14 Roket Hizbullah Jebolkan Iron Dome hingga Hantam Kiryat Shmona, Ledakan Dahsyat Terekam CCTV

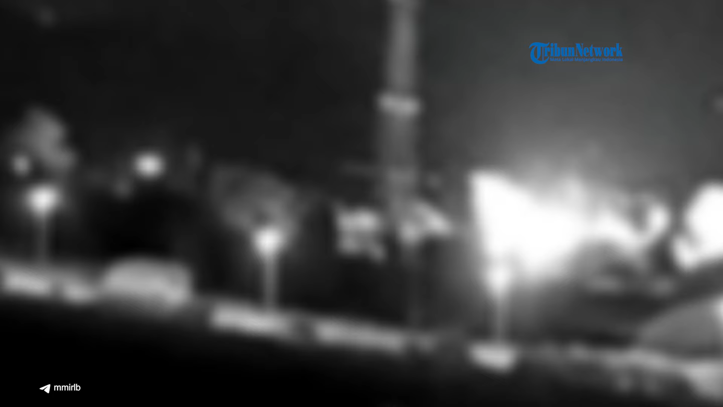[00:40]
Roket pasukan Hisumullah dari Lebanon kembali menjebol sistem pertahanan udara Iron Dome Israel pada Jumat 23 Agustus 2024. Setidaknya 14 roket yang ditembakkan berhasil menghantam Kiryajmona yang diduduki.